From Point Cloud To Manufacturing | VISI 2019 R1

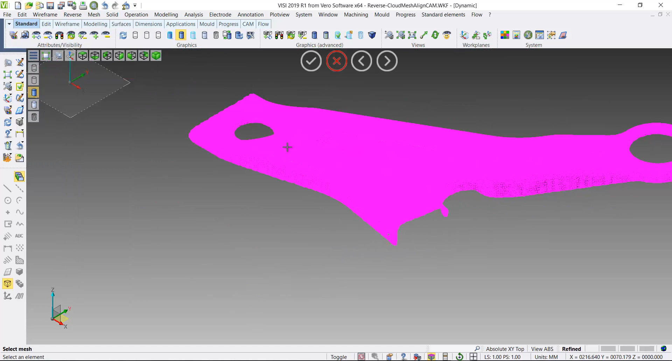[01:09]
Now this has one or two holes in it, so I'll use the fill gaps from the reverse engineering functions. So I'll select the mesh, deselect any areas that I do not want filled in.
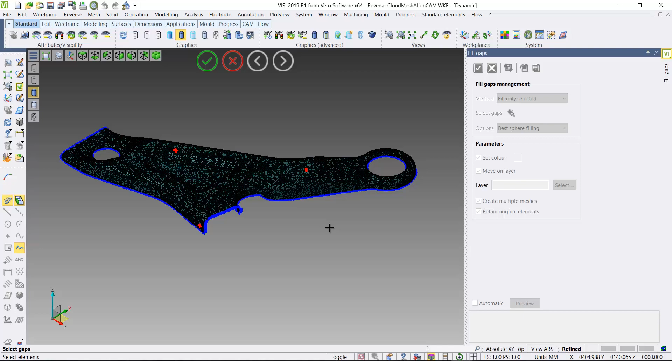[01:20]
Hit preview and it automatically then fills in any gaps in the mesh.